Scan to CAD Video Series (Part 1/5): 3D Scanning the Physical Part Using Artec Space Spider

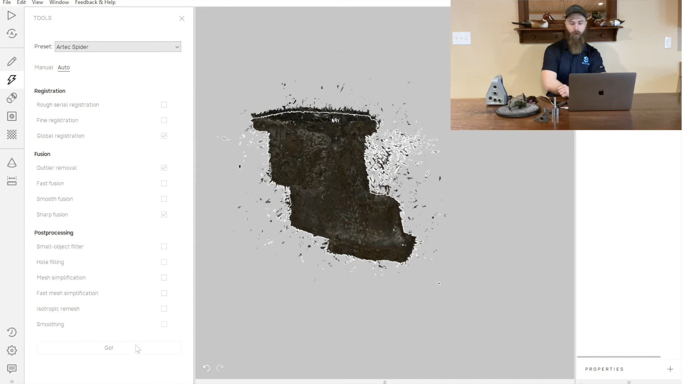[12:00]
flow registration, outlier, and sharp fusion. And we'll go ahead and press go and we'll give it just a couple of minutes to process this data out and give us a fusion file.